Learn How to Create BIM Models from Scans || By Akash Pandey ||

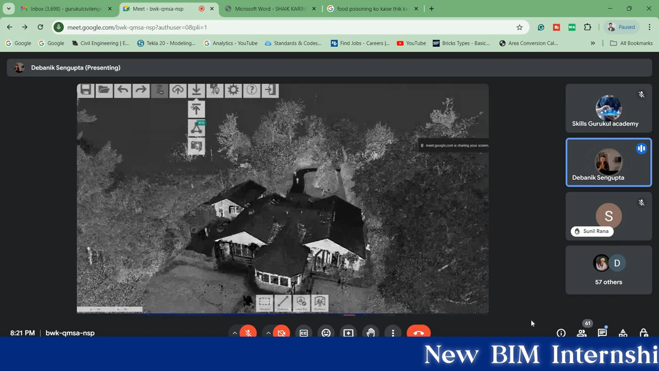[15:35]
E57 हो गया, जैसे कि रिकैप के लिए मेनली जो रिकैप सपोर्ट करता है वो E57 भी सपोर्ट करता है इंपोर्ट के टाइम पे, लेकिन जब ये एक्सपोर्ट करेगा तो ये मेनली RCP और RCS फाइल ही एक्सपोर्ट करके देगा।
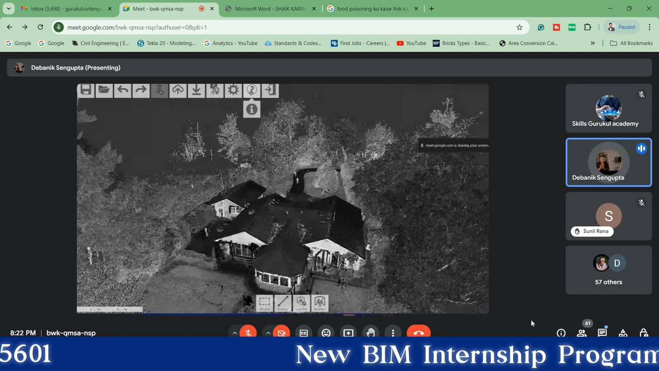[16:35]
जैसे कि अगर मेरे पास XYZ डायरेक्ट फाइल हो तो वो चीज़ रिकैप या रेविट पर सपोर्ट नहीं करेगा,
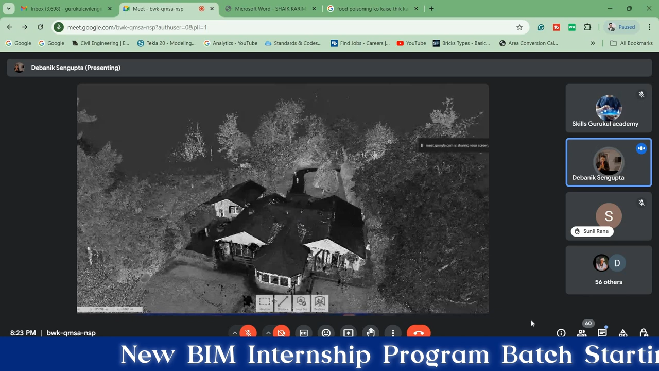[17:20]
ओके तो सेकंड जो टैब आता है वहां पे आता है कि ये जो आप अभी जो देख रहे हो,
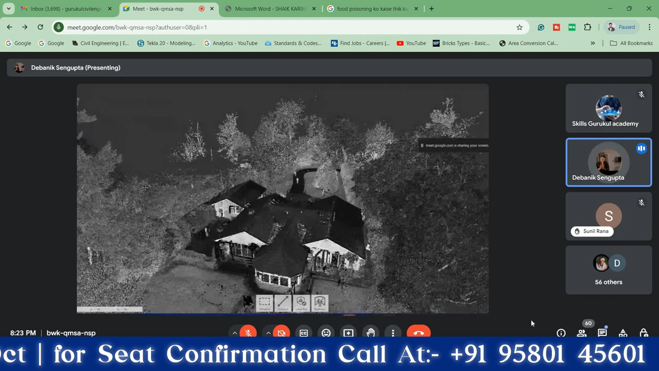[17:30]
जो आपका व्यू स्टाइल जो है वो RGB में है, इसलिए आपको ब्लैक एंड व्हाइट दिख रहा है।
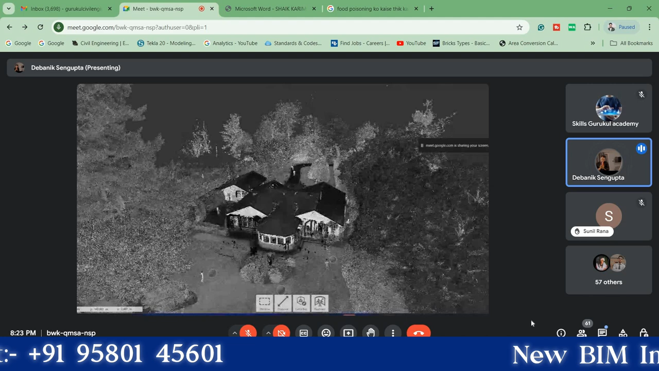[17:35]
तो बेसिकली क्या होता है कि स्कैन दो टाइप के आते हैं, या तो ब्लैक एंड व्हाइट आते हैं या तो आते हैं कलरिंग स्कैन, जहाँ पे आपको प्रॉपर कलर दिखेंगे।
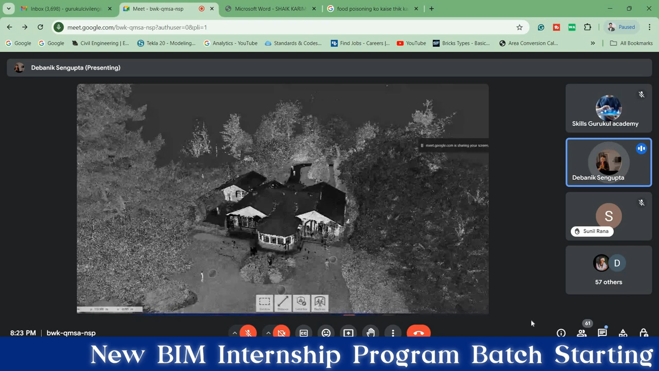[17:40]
तो अभी जो ये प्रोजेक्ट है वो ब्लैक एंड व्हाइट में ही है, कुछ कुछ जगह पे कलरिंग है।
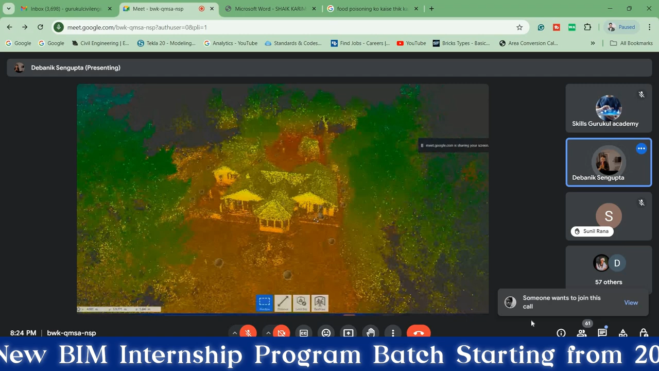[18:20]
तो देखोगे कि आपका जो व्यू स्टाइल है वो ग्राफिक्स से कुछ चेंज हो गया।
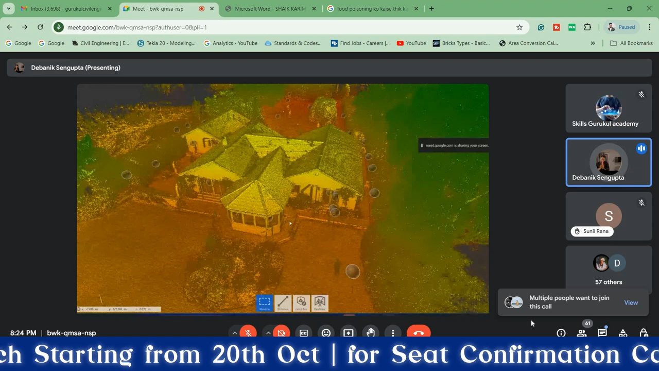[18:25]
तो इसका मेन पर्पस क्या होता है कि अगर सपोज मुझे कोई ऑब्जेक्ट यहाँ से प्रॉपर दिख नहीं रहा है कि हाँ यहाँ पे एक
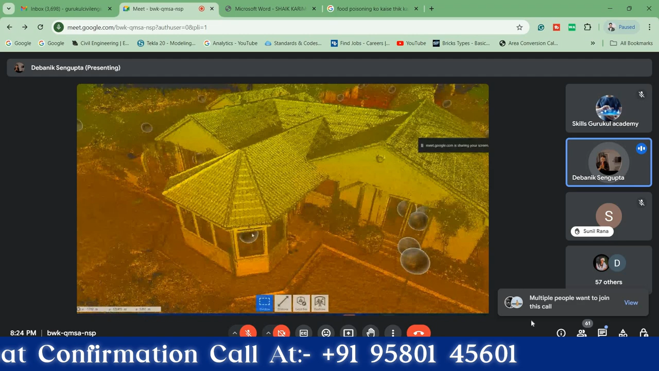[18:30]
टप टाइप का कुछ है, जहाँ पे फ्लावर पॉट हो गया,
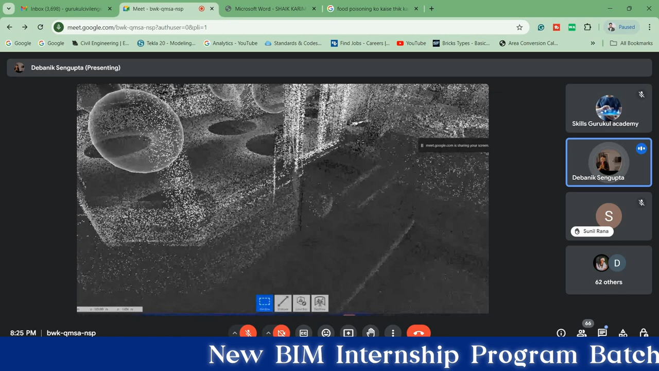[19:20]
और सेम गोज फॉर इंटेंसिटी, कि बहुत सारे लोग मतलब काम करते हैं,